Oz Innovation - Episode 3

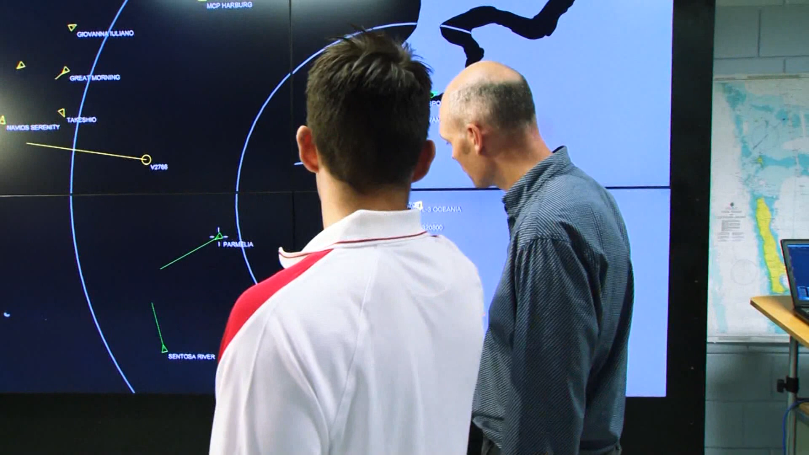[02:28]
classify and respond to security threats such as piracy incidents within the oil fields.
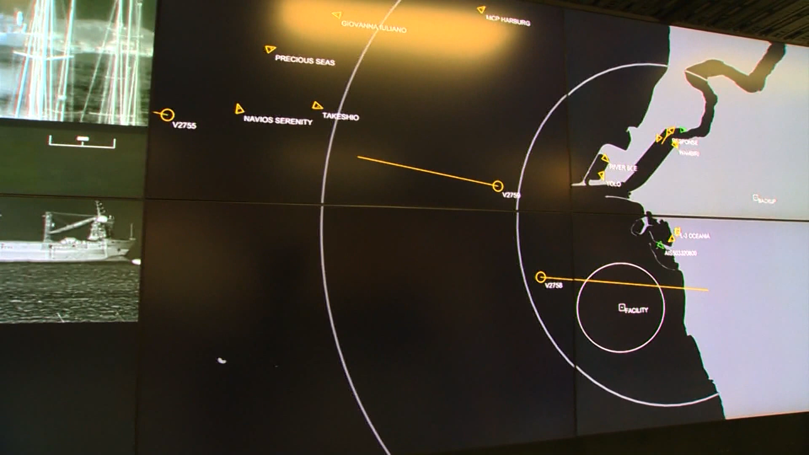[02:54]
surveillance cameras and ship identification transmitters.